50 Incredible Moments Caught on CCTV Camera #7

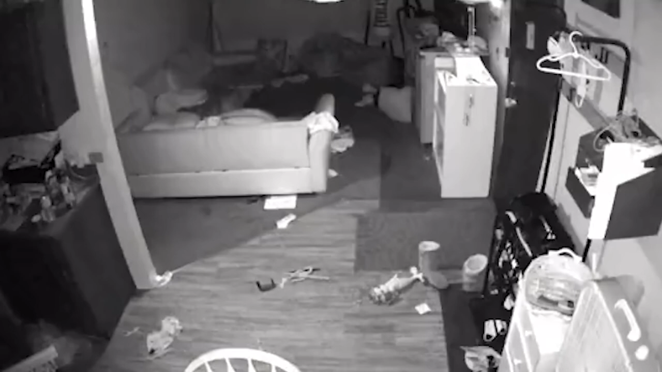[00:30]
some locals will do anything to come uninvited.
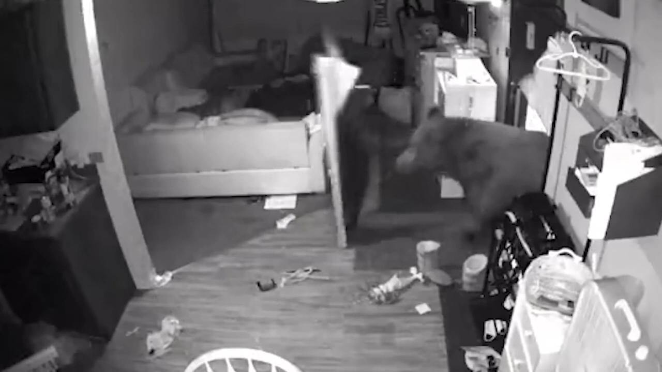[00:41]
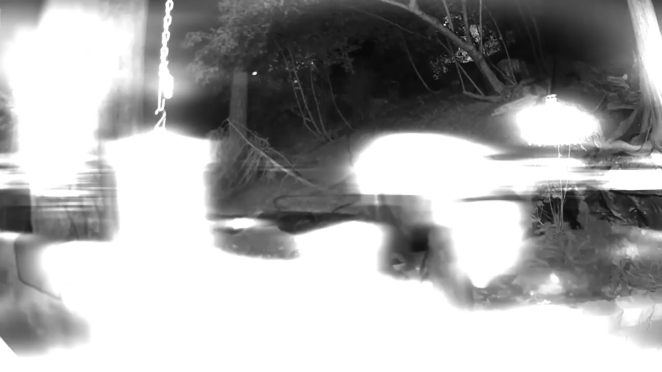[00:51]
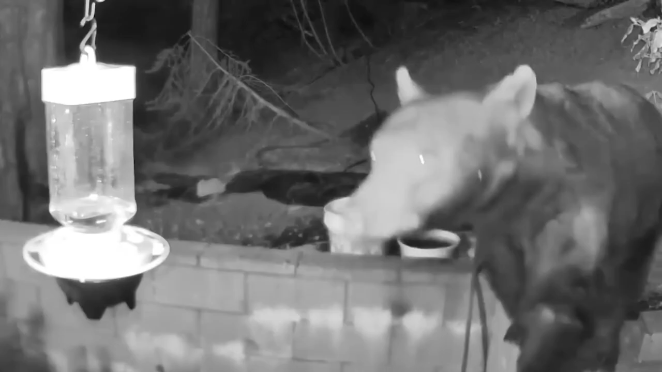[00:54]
Though, to be fair, there are some bears who clearly were taught good manners. No.
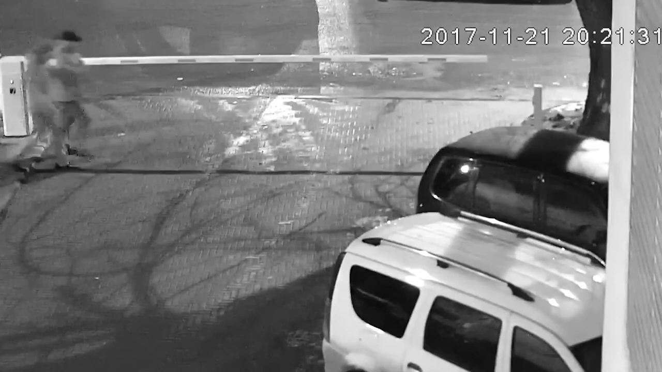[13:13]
This buddy wants to make yards accessible for everyone.